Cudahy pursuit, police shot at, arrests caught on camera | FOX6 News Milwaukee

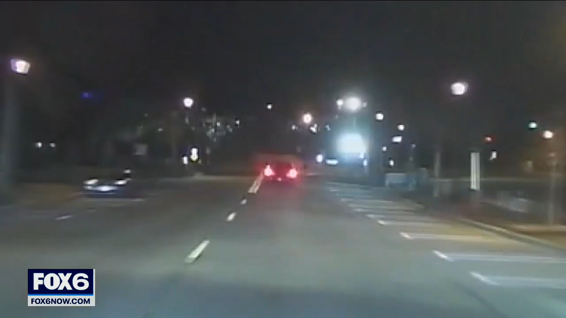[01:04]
Less than 2 miles from where the chase started, the car comes to a crash at Packard Avenue and Lake Drive in St.
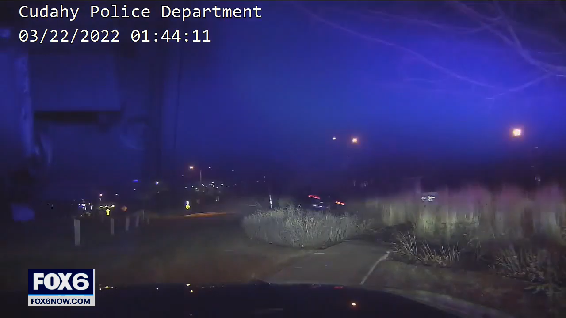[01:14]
Francis. On the ground! The passenger takes off running. The man behind the wheel is taken into custody. He has a gun.
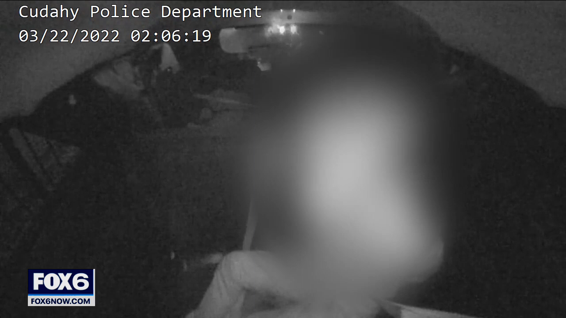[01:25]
He swears he's not going back to prison. From the back of the squad, the driver warns police about 26-year-old Iroquois Ragazzi,